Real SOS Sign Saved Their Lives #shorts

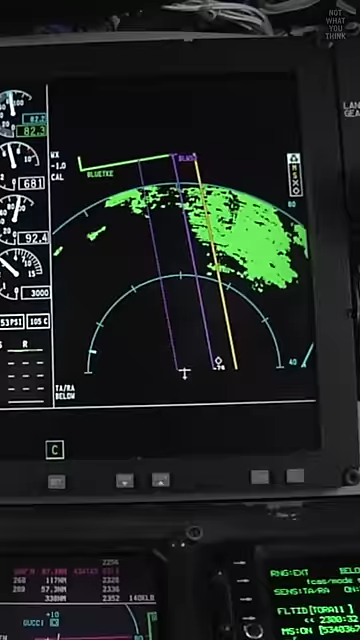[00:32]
Toward the end of their search pattern, they turned to avoid some rain showers,